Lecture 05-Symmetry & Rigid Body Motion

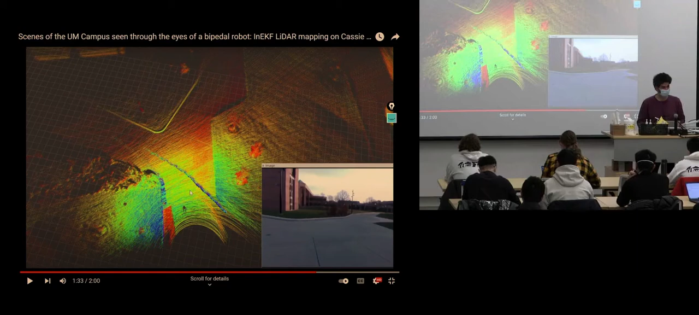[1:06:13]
and i've seen a couple of more publications came out in the past few years they're doing that so i'll try to give an overview of those algorithms in the mapping lecture but remember this this is the motivation you leave you see these traces of dynamic objects if you assume the word is a static